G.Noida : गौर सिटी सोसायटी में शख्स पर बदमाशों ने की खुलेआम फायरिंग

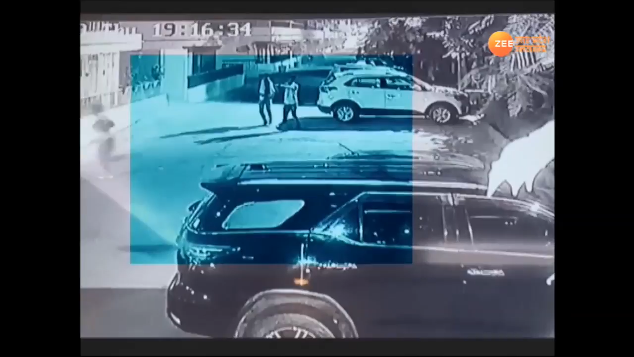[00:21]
में कैद हो गई फारिंग की ये पूरी गटना आप देख सकते हैं तो गनिमत ये रहे है कि यूवक की जान बच गई है और इस वारदात के बाद गौस सिटी की सुरक्षा पर भी सवाल उठ रहे हैं